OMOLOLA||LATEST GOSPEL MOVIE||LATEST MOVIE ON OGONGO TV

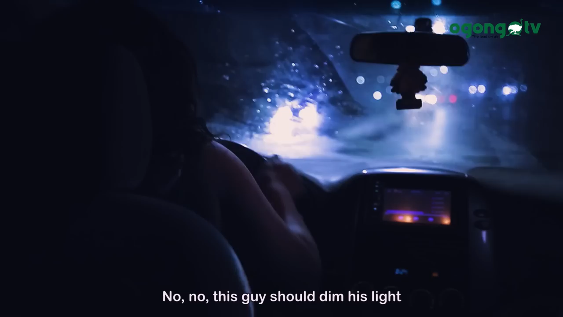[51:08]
this guy should dim his light. Ah, why now? Ah, oh.